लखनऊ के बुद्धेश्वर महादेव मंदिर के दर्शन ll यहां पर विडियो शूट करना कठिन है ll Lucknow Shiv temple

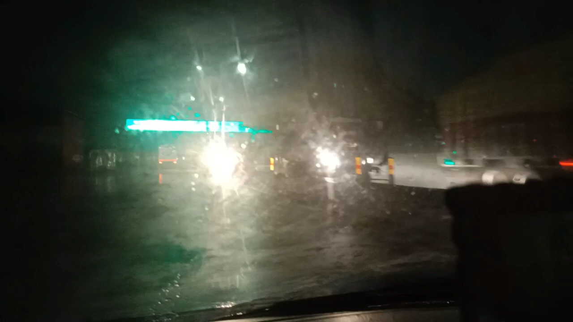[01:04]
यह साठे तीन बजे का सीन हम आपको दिखा रहे हैं तो रोडों पर देखे कितना सन नाटा है और अभी अंदेरा भी है तो हम लोग थोड़ा सा जल्दी कर से निकले हैं ताकि वहाँ पर हमें
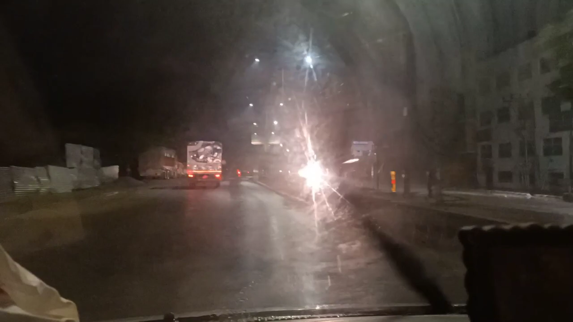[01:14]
भीड़ ना मिले तो इसलिए हम जल्दी-चल्दी से आये हैं कि अगर जदा हमें लेट
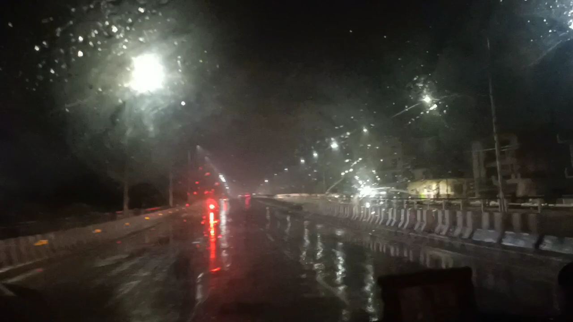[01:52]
ये रेखिए हम गाड़ी के अंदर से सूट कर रहे हैं तो सीसे पे भी बूंदे पड़ रही हैं आप लोग देख सकते हैं तो ये हम पहुँच चुके हैं